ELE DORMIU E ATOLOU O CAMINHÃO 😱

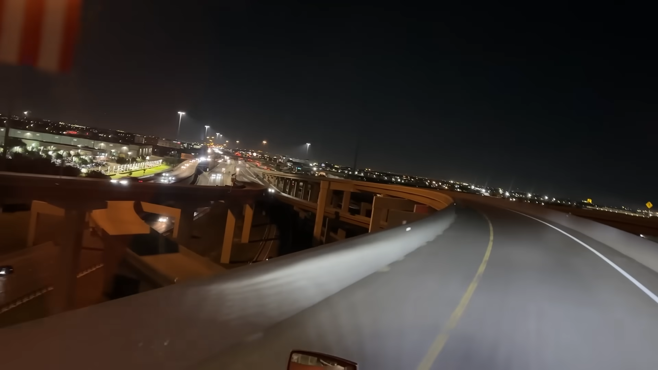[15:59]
Aqui é a cidade de Dallas. Dallas. Lindo, lindo, lindo aqui, cara. Tem muito brasileiro morando aqui, viu? Dallas, Texas. Olha a entreveira que é a cidade aqui, ó. Bonito, né? Tô passando agora que amanhã vai dar muito trânsito. Então, eu tô aproveitando pra passar a noite. Pra passar tudo liberado. Aqui já é mais viaduto, ó. Olha pra vocês verem. Dallas é forrado de viaduto bonito, meus amigos. Olha aí. Acho que o outro que eu passei antes era maior do que esse.
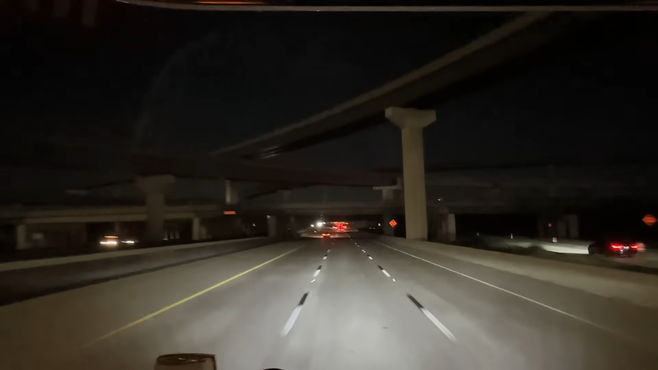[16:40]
Olha que linda a imagem de Dallas, meus amigos. Olha o centro. Olha lá uma bola. Tem uma bola em cima lá, Ana. Meu Deus. Tô falando pra vocês, galera. Ó, a Ana viu aqui. Daqueles viadutos que eu gravei aqui antes, até aqui, deu quase uns 40 minutos, cara. É grande.
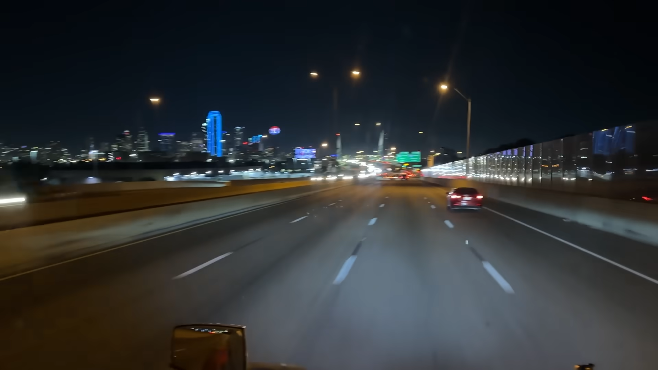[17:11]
Dallas é gigante, meus amigos. Olha esse muro aqui do meu lado direito. É acrílico. Olha aí. Transparente. Pra não passar ruído pra lá. Os prédios ali no fundo. É muito bonito, meus amigos. Falar a verdade pra vocês.
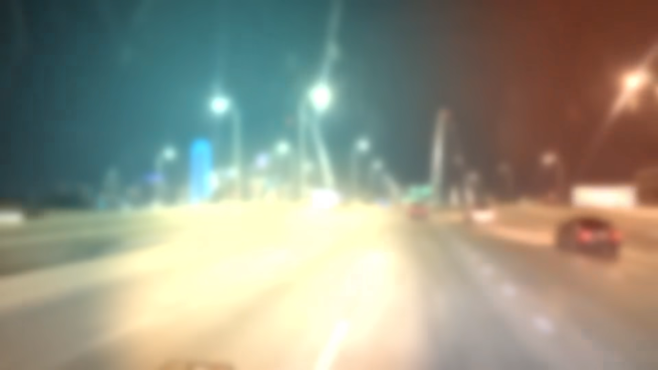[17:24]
Então, pra quem não conhecia Dallas, tá conhecendo Dallas aqui através dos olhos, da visão de Paulo Landim.